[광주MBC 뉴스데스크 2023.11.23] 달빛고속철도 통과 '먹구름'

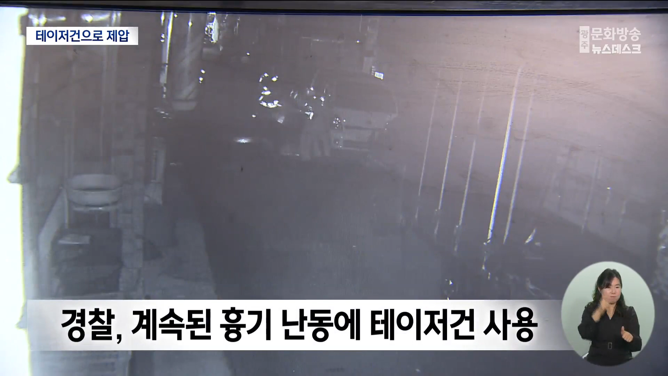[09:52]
경찰봉으로 제압하려 했지만 흉기를 내려놓지 않자 결국 경찰은 테이저건을 쐈습니다. 테이저건 3발을 맞은 이 남성은 쓰러졌고 경찰에 검거됐습니다.